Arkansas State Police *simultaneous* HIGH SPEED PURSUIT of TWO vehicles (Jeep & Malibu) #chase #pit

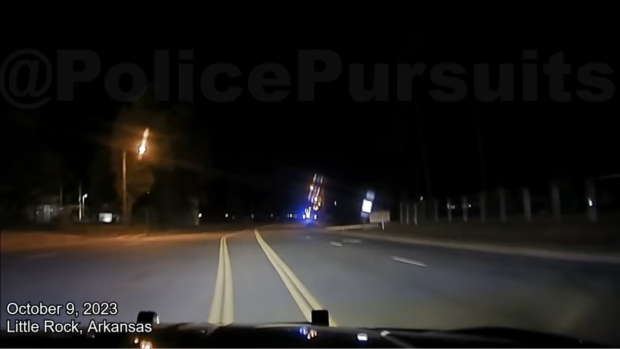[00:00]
Lake Cherokee, we're northbound, direction southbound, on Front Avenue, both I-30 running, speed 97, cut, clear.